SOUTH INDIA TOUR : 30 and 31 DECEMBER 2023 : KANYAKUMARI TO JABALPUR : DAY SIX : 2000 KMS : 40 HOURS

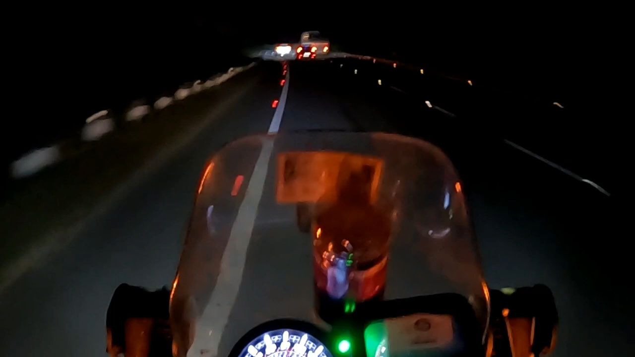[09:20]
है और यह हाईवे है और यह हाईवे है अपको नेस 44 बंगलोर से हैदराबाद और इस जस्ट वन फिनस्ट हाईवे अफ्टर बंगलोर तु कन्नकुमारी वह तो मतलब अलागी लेवल का ता यह बदलब यह अच्छा ही है एक तो डिवेशन स्मेट बट इस जस्ट
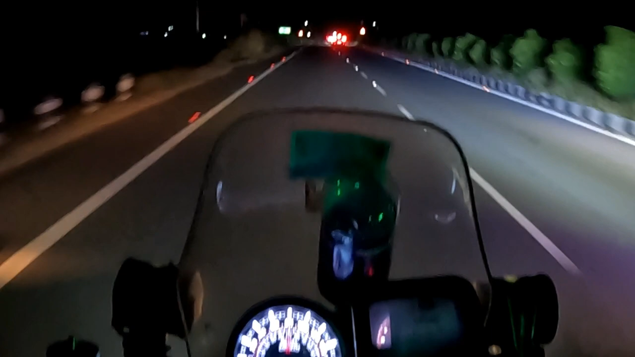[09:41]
लाइवे है बहुत बढ़िया है मैं अच्छी अच्छी और दिमाग में चीज़ है है अधराबाद क्रॉस कहता है यह क्योंकि दिन में बहुत ट्राफिक रहेगा तो मैं बिलकुल भी टाइम वेस नहीं कर सकता इस मोमेंट पर रुका हुगा हूँ आई थिंक यहां से अनन्थ पुर 64
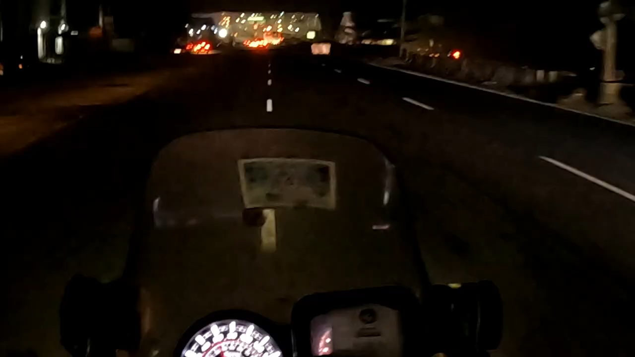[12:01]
फानली सुबए के पांस मुझरें जिए हैधरावाद में अटर कर रहे है एरपोर्ट इधर सीधी जाना अपने को तो एरपोर्ट थोड़ी आना है एधरावाद जाना है असुबए
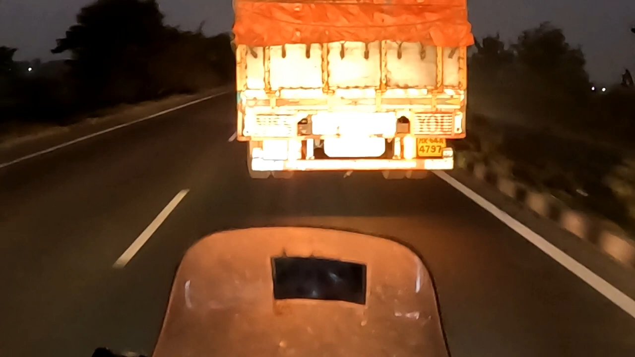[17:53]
सामने ट्रक पे शायद दिख रहा हो नहीं दिख रहा हो लेकिने पढ़के सुनाता हूं कि अकाल मत्यू वो मरे जो कर्म करे चंडाल का और काल उसका क्या करे जो भक्त हो महकाल का वाई क्या वात क्या
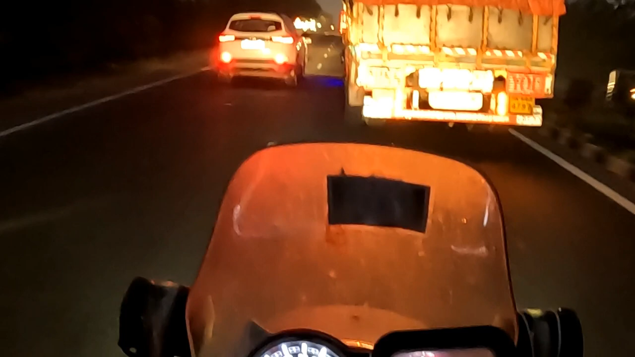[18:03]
वात है अभी मैं रुका थैक जगे तो वहां पर पैट्रल पंप मैंने � यह भारत पेट्रुलियम का है अच्छा